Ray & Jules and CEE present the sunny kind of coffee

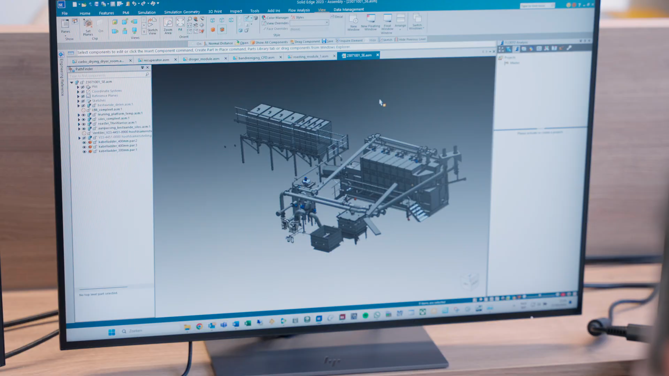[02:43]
The last year we expand our products from Siemens with NX for point cloud visualization.
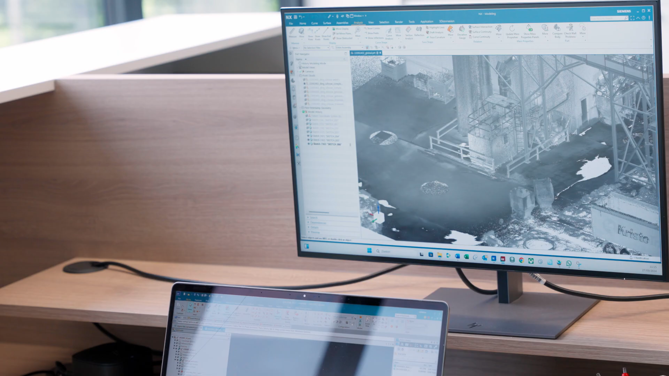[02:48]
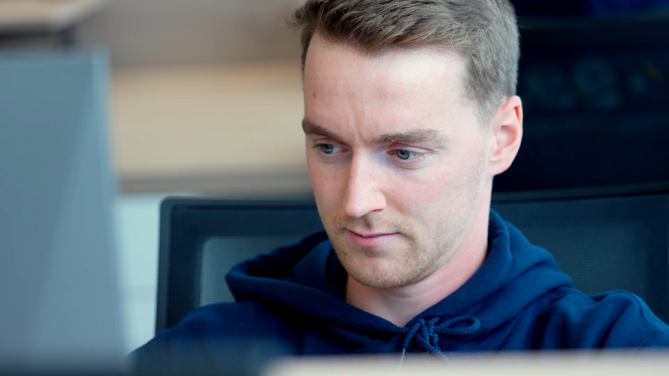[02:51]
We can go to a client and then scan the complete site and then we can put our new products
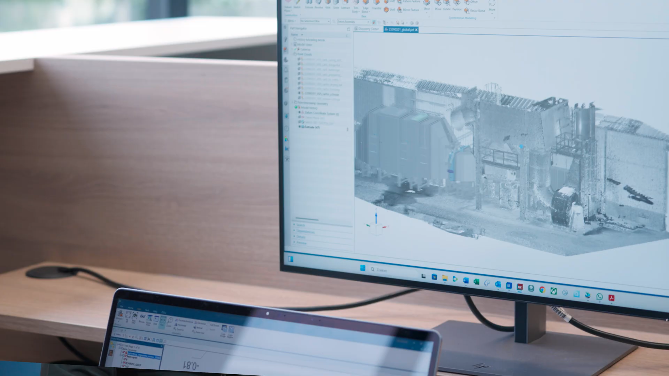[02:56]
in this place and then we can check if it fits or not.